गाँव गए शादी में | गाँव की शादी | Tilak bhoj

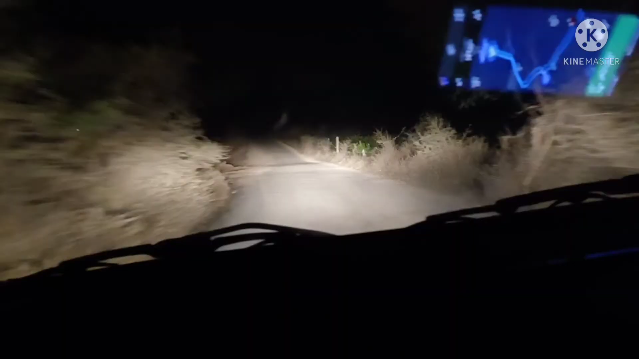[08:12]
शादी से वापस अब हम जा रहे हैं घर की ओर। ये है गांव का रास्ता, रात में 9 बजे, सुनसान है बिल्कुल,
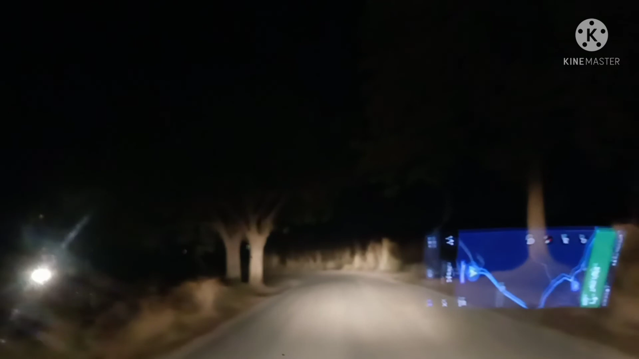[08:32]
सामने से गाड़ी आ रही है, गाड़ी आती है नहीं तो पूरा सन्नाटा रहता है, पूरा सन्नाटा। और 9 बजे मतलब, हाँ 9 बजे इतना ज्यादा सन्नाटा लग रहा है रात के, बिल्कुल पता नहीं कितनी खनखनी रात हो गई हो।